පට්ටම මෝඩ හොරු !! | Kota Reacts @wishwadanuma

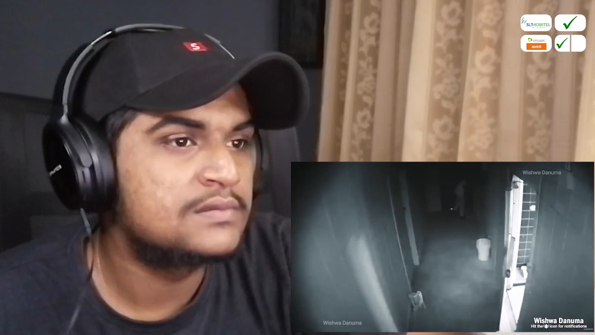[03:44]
මීල් ගුලකට අහු මීයක් වගේ මේ හොරාවත් වෙළඳ සැල් හිමියාගේ උගුලට අහු වුණා. මෙතනින් බේරෙන්න මෙයා සෑහෙන ගේමක් දුන්නා.
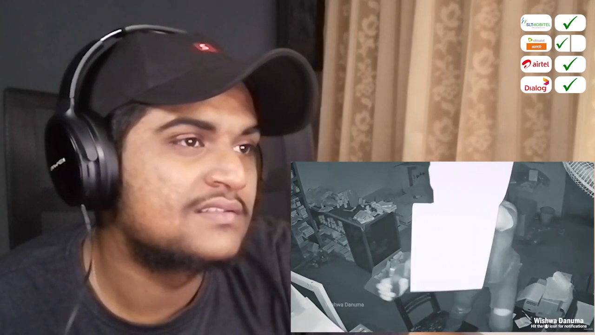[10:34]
අපේ මිනිස්සු කොහෙන් හරි රෙද්දක් හොයන් මුනේ ඔතා ගත්තත් මෙයාට ඒ වෙනුවට තිබ්බේ ටොයිලට් පේපර් විතරයි.
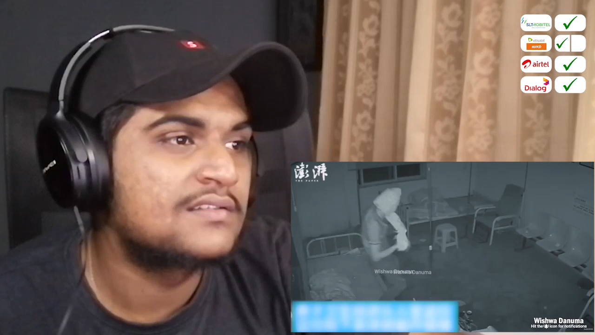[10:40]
බලන්න මේ හොරා මමියක් වගේ ටොයිලට් පේපර් මුනේ ඔතාගෙන ඉන්න හැටි. සෝෂල් මීඩියා වල වෛරල් වුණ මේ වීඩියෝවේ ඉන්න තරුණයා මේ හදන්නේ සිරෙප්පු හොරකමක් කරන්න.